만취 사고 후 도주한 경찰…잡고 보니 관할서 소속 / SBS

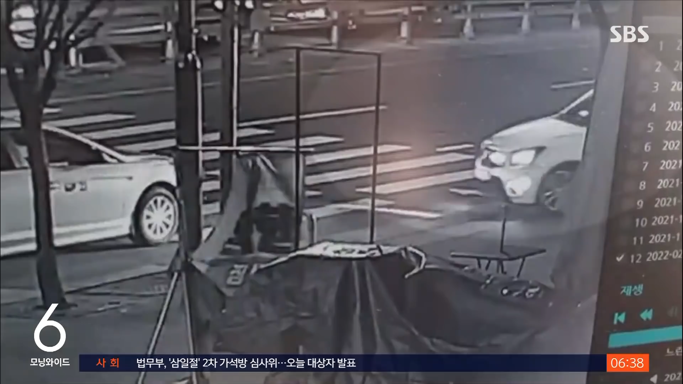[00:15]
골목길에서 나온 흰색 견인 차량이 급하게 출동합니다.
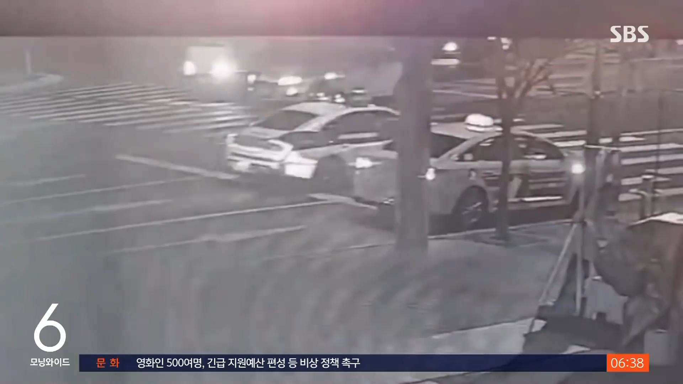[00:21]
잠시 뒤 같은 도로에 순찰차 2대도 연이어 나타납니다.